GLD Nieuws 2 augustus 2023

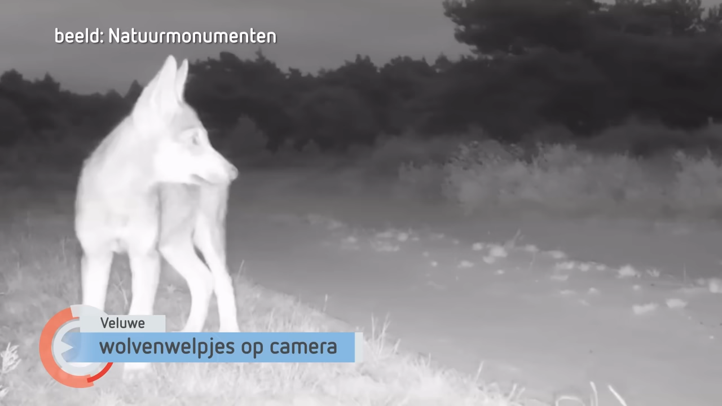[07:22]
Sinds afgelopen voorjaar leeft deze wolvenhoedel op de Veluwe.
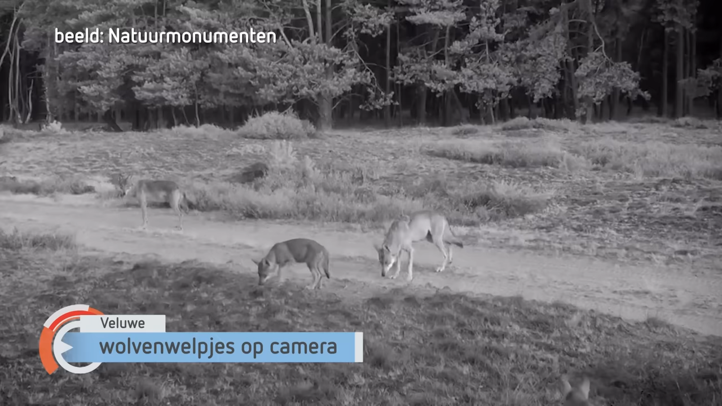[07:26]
Op deze beelden, die Natuurmonumenten nu deelt, is te zien dat er een paardje met zeker zes welpen aan het spelen is.